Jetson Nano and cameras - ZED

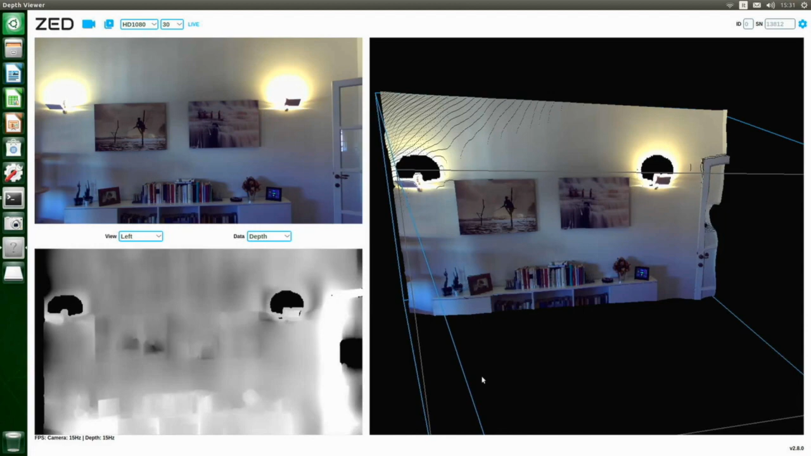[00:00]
good morning guys finally after weeks we will speak about cameras and stereo cameras what we can use today the Z this is the camera I using for this starting video another camera is the Raspberry Pi camera and after the Econ system camera from the Jetson Nano what they are in particular
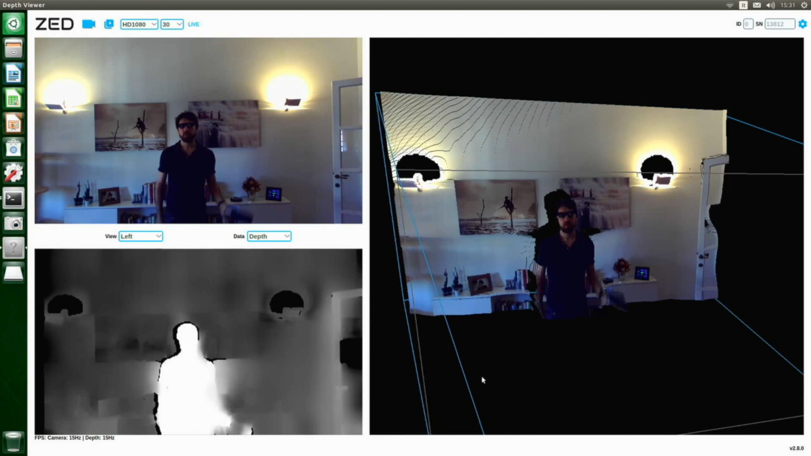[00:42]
the first two are connected directly to the Jetson Nano the Z is connected by USB 3 to the Jetson Nano let's go now we can see in the day how their camera works okay
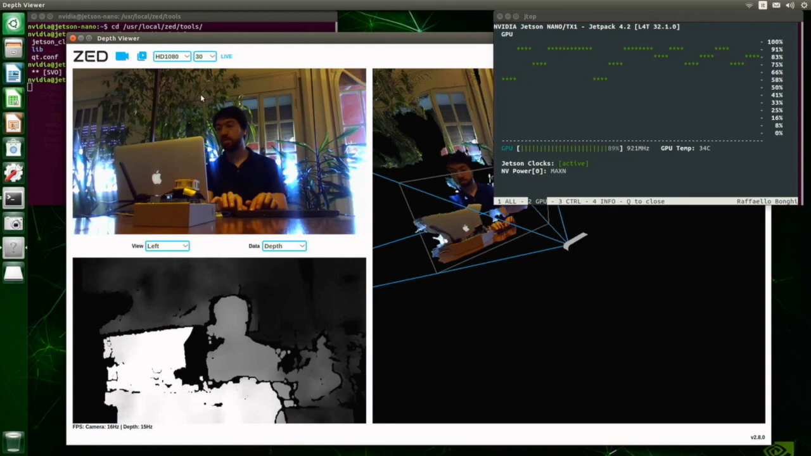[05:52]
This is the same application from the first part of this video.
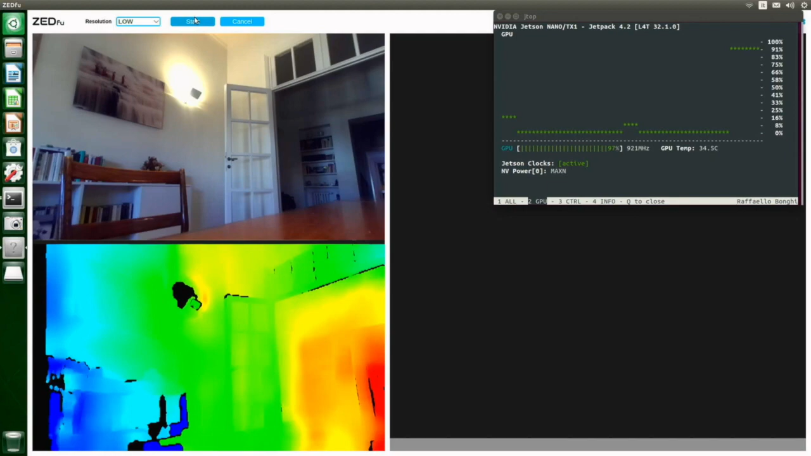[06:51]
And we try again. Oh, okay. We can see on the right the status of the 3D map. If I move really slowly, we can see other information.
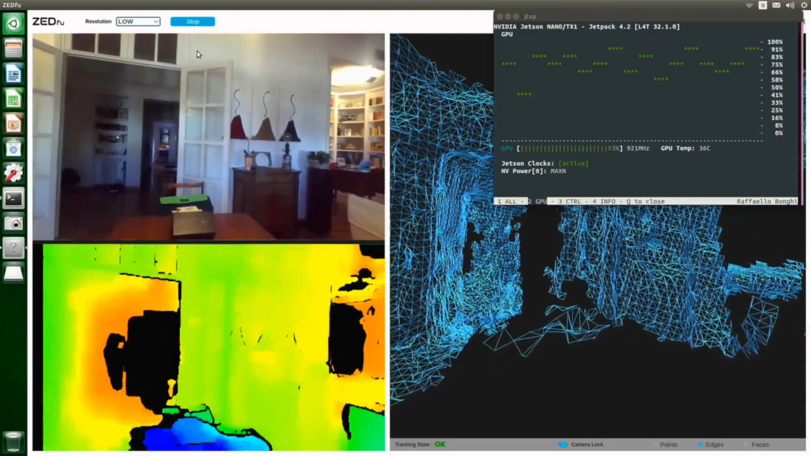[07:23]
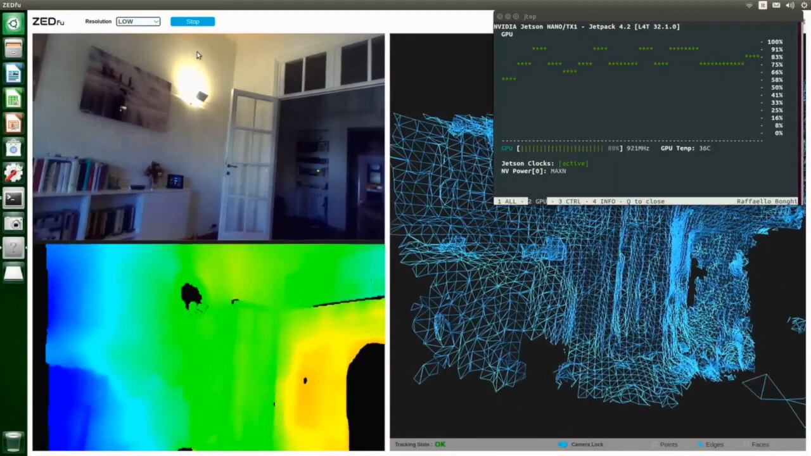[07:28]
And, on, on.
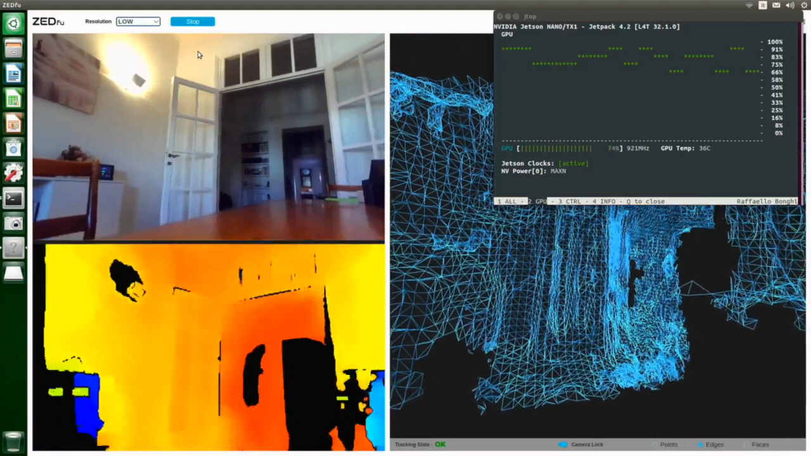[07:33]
I stopped it. I record and we can see the information of the visual odometry, the path. And the map recorded works really well on the json nano. Sometimes it doesn't start at the first time but it's good.